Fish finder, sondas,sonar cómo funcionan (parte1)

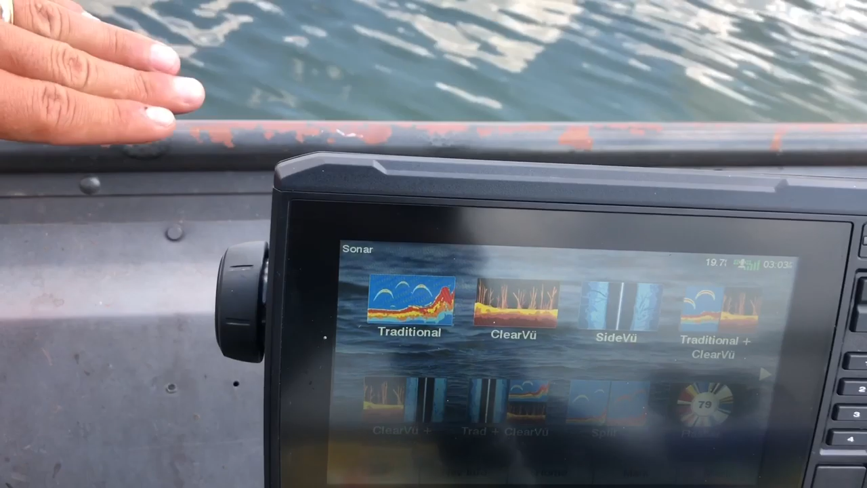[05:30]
no importa el precio si vale 100 dólares,
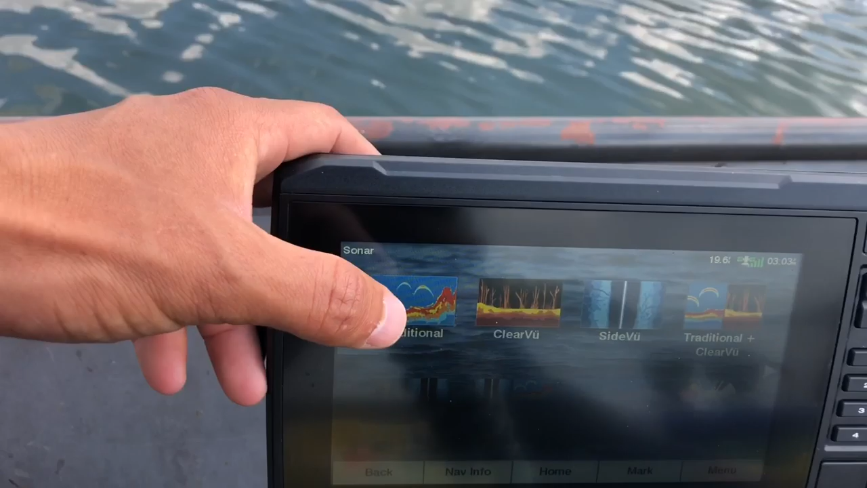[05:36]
150 dólares o 800 dólares todos los zonales van a tener este que es la sonda tradicional o el zonal tradicional
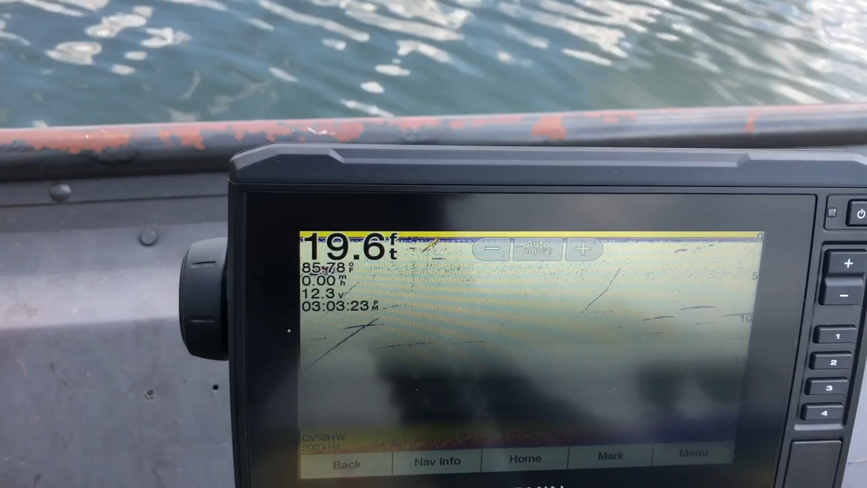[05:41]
On screen: depth 19.6 ft
2D, es de la manera en la que se llama en esta marca, en la marca Garmin se llama 2D, lo que está saliendo en la pantalla de la derecha hacia la izquierda es la información nueva, es la información fresca todo lo que aparezca en esta línea que miramos aquí es exactamente lo que está pasando por debajo del bote en este momento ahora,
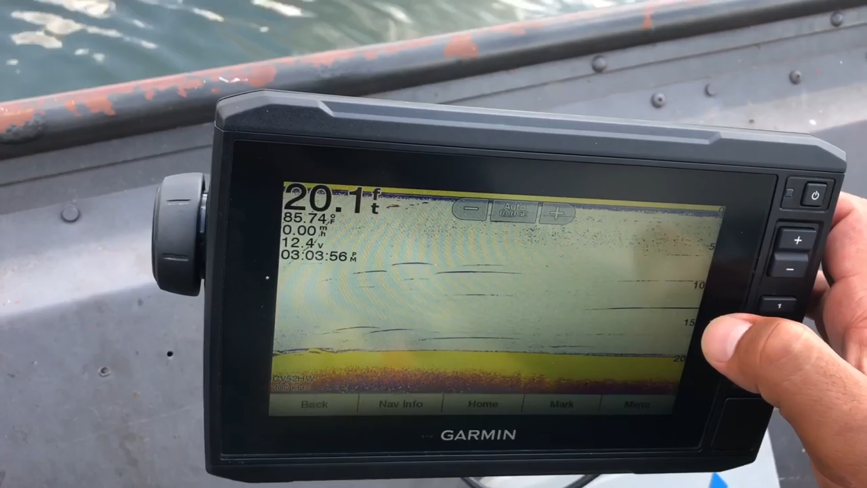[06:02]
On screen: depth 20.1 ft
hay que poner atención que la antena está atrás del bote lo que venimos haciendo es escaneando de allá hacia acá todo lo que venimos
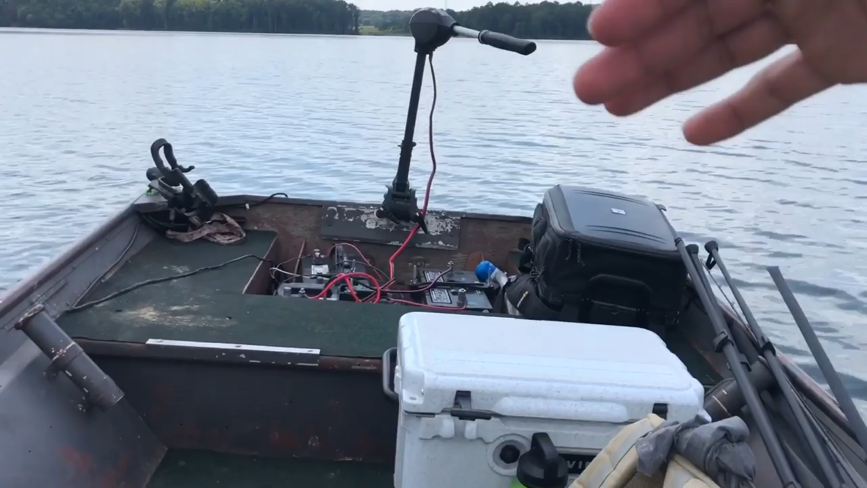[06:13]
viendo está justamente abajo del bote en el cono de la señal que
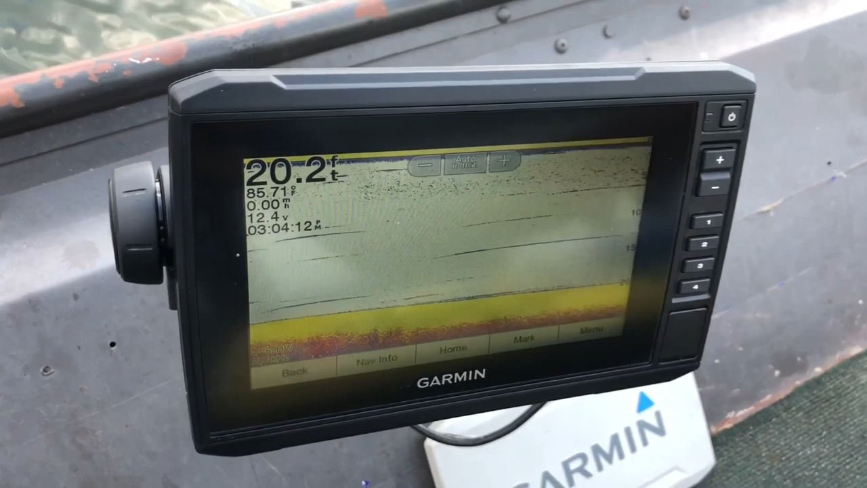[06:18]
On screen: depth 20.2 ft
está enviando la antena allá atrás y esta pantalla lo que está haciendo es simplemente
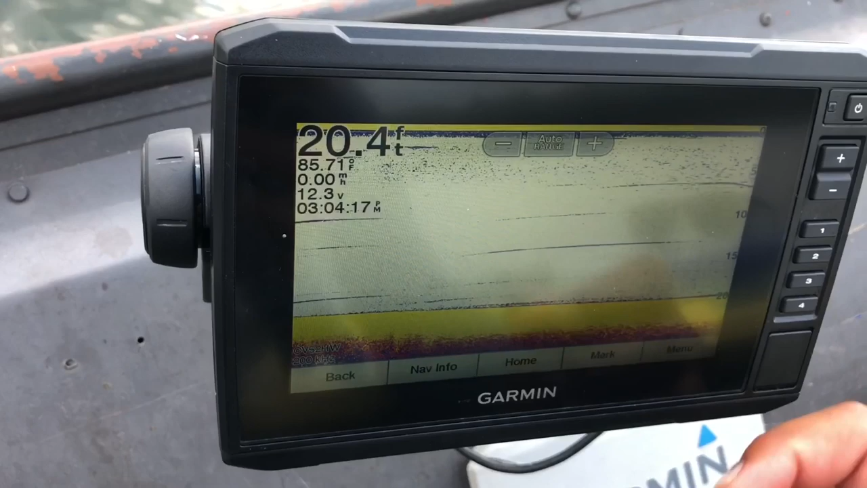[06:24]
On screen: depth 20.4 ft
interpretar toda la información que está levantando la antena que está allá atrás en este momento no hay nada,
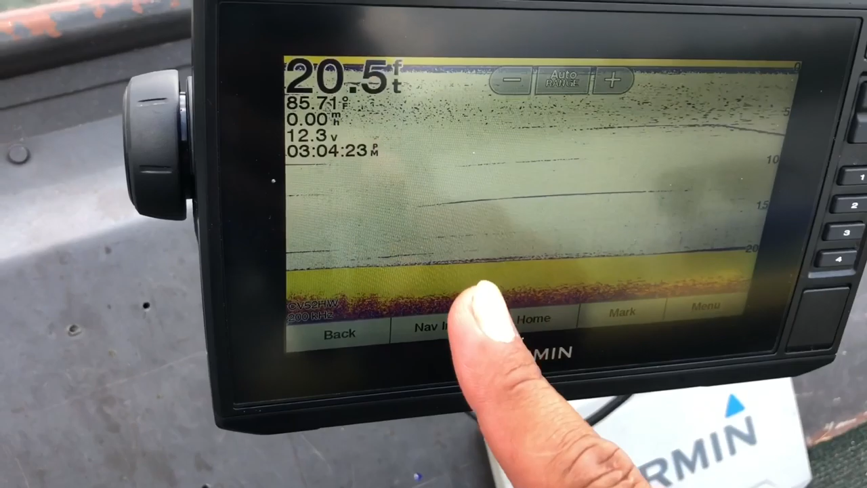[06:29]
On screen: depth 20.5 ft
estamos en una parte que es un flat o es una parte que es un plano 20 pies es la profundidad 85.70,
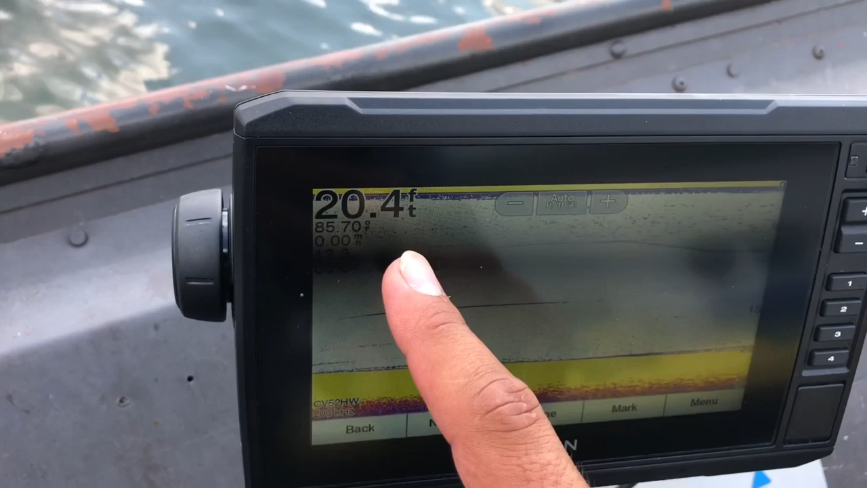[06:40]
On screen: depth 20.4 ft
esa es la temperatura del agua en este momento millas por hora cero porque estamos parados este es el voltaje que está dando mi batería en este momento 12.3,
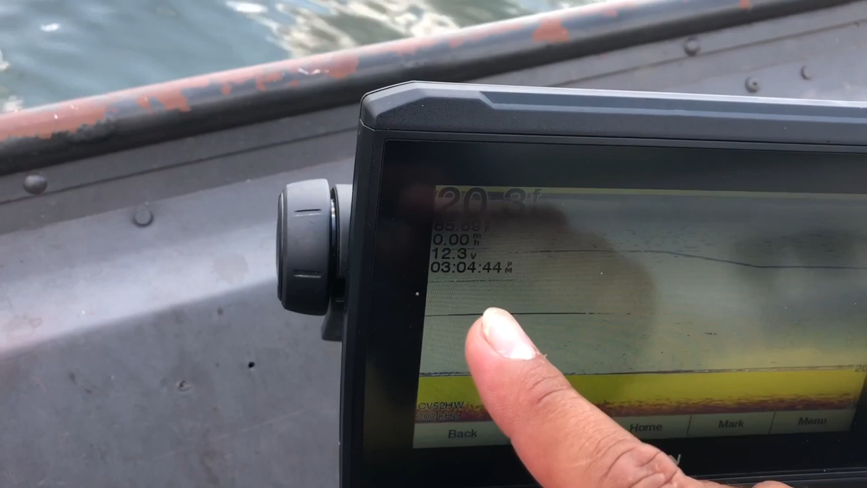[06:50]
que son 12 los voltios que necesita la unidad de Fish Finder para trabajar después de ahí lo que miramos es la hora,
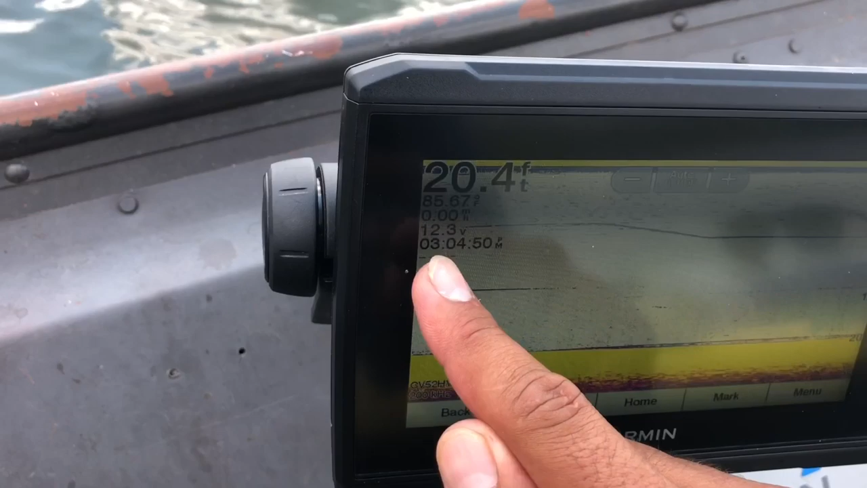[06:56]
On screen: depth 20.4 ft
304 con 50 segundos ven, hasta los segundos te dan estas unidades, mano, que bárbaro con esas hasta puedes hablar con los atras yo creo que sí, de casualidad, no tendrán alarma o algo por el estilo así como, sí, atención, atención, las gordas ya van a empezar a morder o las gordas están en 15 pies ven,
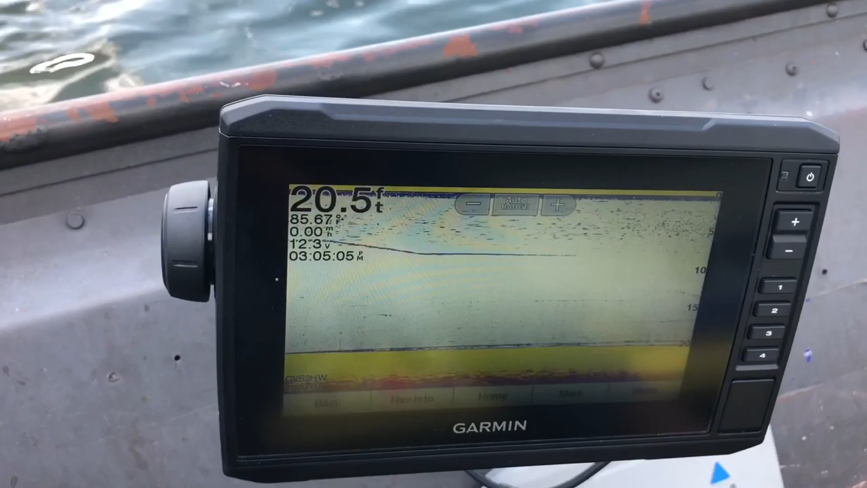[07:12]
necesitan ponérselas y de hecho en realidad sí tiene alarmas pero eso es algo que vamos a tocar en otro video más adelante eso lo vamos a hablar otro día cuando estemos hablando un poco más a fondo de ese tema estas unidades tienen alarmas,